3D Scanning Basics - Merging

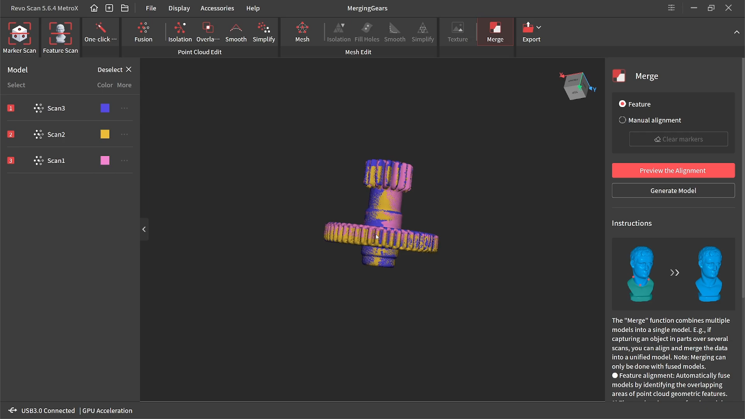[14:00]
And reverse engineer from it pretty quickly. So let's go ahead and generate from this and see how it comes out.
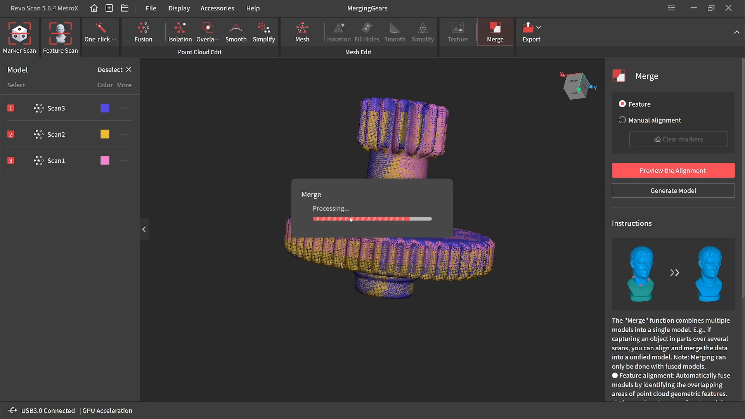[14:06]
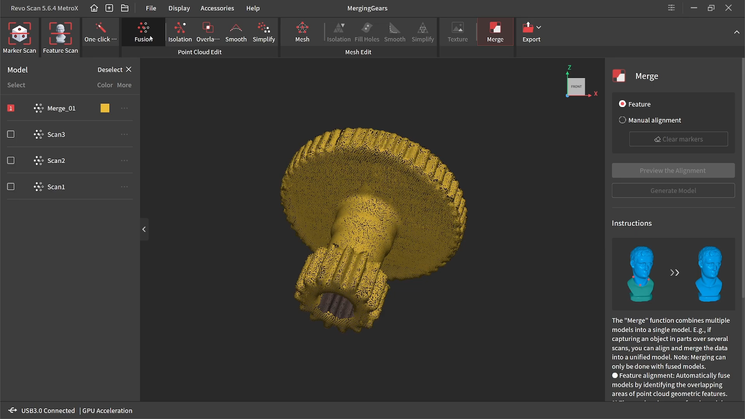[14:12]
There we go. We've got clean gear.
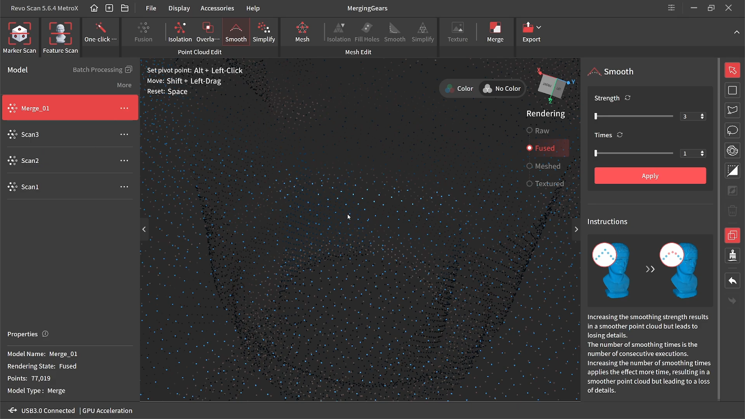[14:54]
Versus if you bring that up to a 10, it might be looking farther away and give you a stronger smooth.
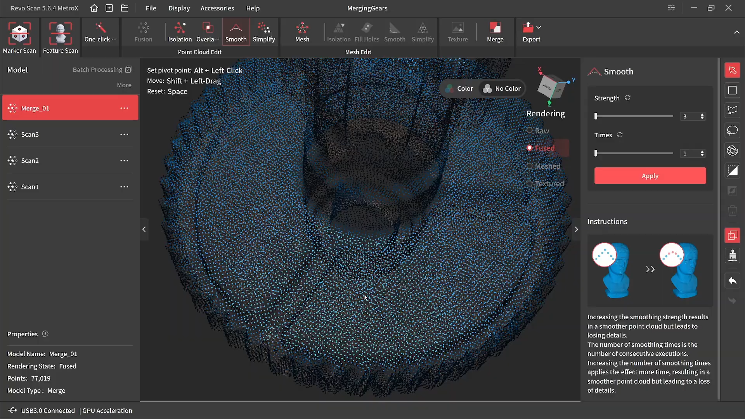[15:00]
But when you've got merge scan data like this, we may have multiple points from multiple point clouds.